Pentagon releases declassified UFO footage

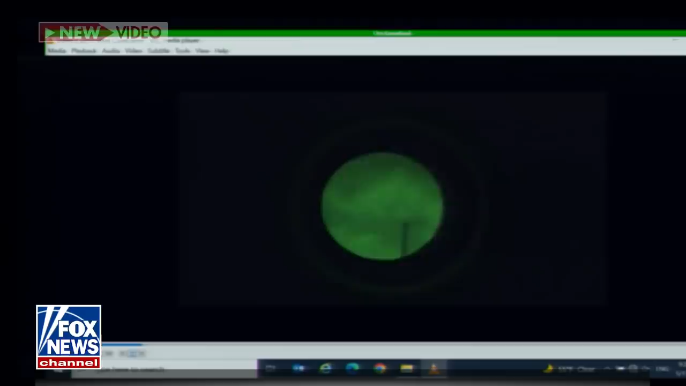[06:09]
Navy personnel recorded what appears to be triangles, some flashing, recorded several years ago, off the coast of the United States.
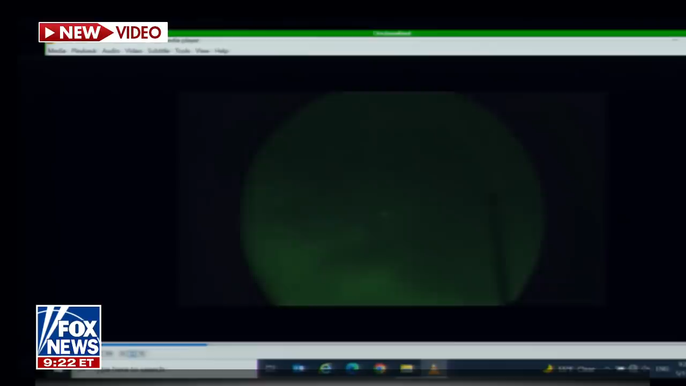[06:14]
This was recorded while the U.S. Navy ship observed a number of small unmanned aerial systems in the area.
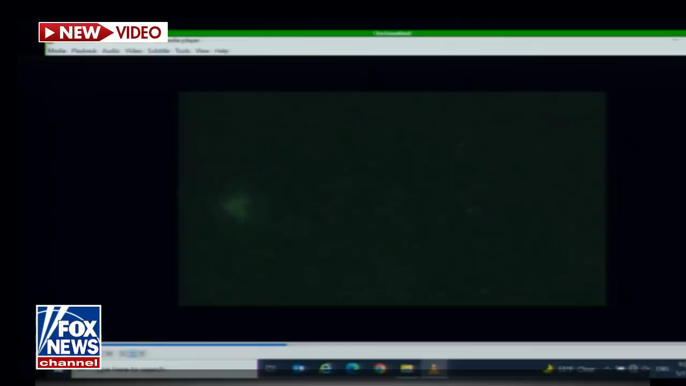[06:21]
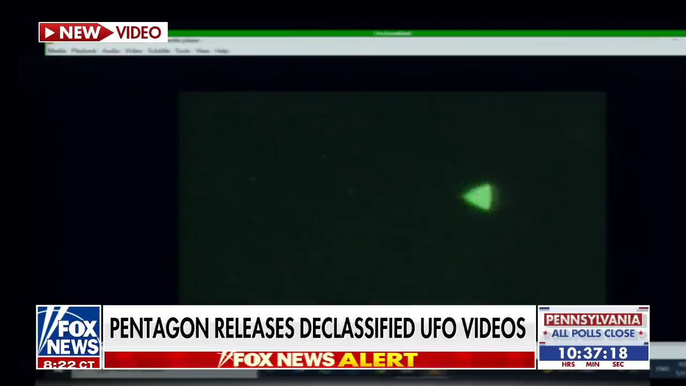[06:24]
Importantly, the video was taken through night vision goggles with a single lens reflex camera. These remained unresolved for several years.
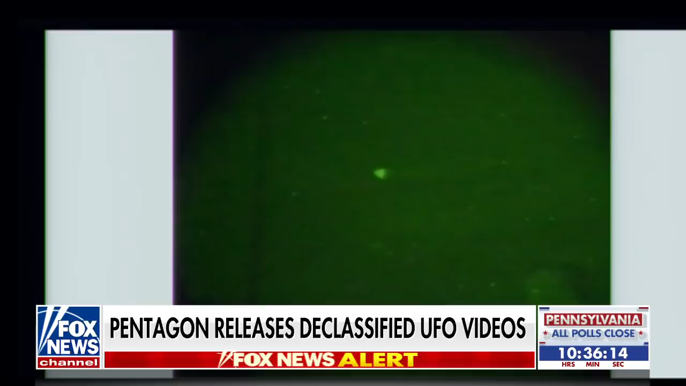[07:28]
The triangular appearance is a result of light passing through the night vision goggles and then being recorded by an SLR camera. I don't mean to suggest that everything that we observe is identifiable,